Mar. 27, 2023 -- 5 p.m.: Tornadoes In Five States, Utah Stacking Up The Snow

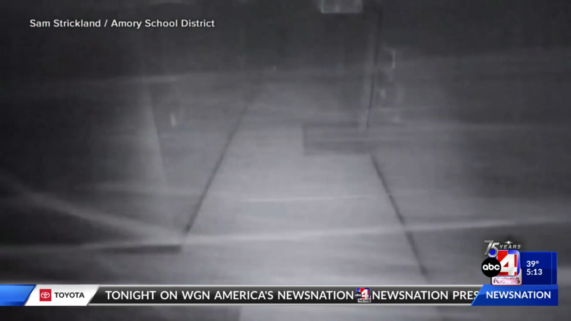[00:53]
An EF3 tornado ripped through the hallways there with winds of up to 155 miles per hour. Debris raining from the ceiling.